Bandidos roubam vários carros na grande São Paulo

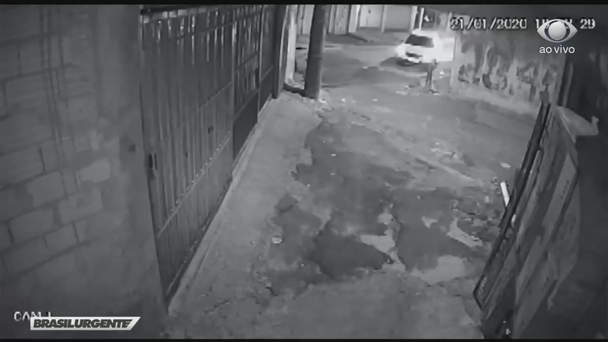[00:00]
Esta câmera de segurança que fica em um beco registrou o momento em que os bandidos são encurralados pela polícia. O carro branco chega, para bruscamente e os quatro criminosos saem correndo.
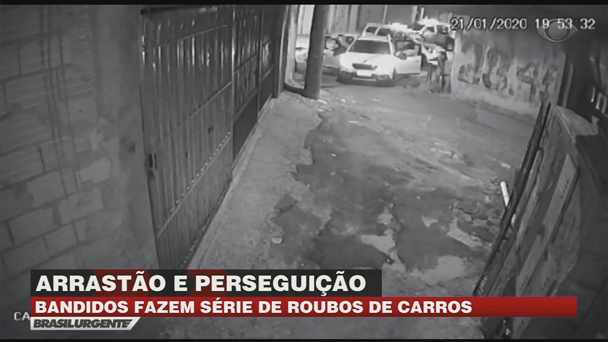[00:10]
As viaturas param atrás e os policiais começam a perseguição a pé. Esta é a entrada de uma comunidade no Jardim Santa Cristina, em Santo André, no ABC Paulista.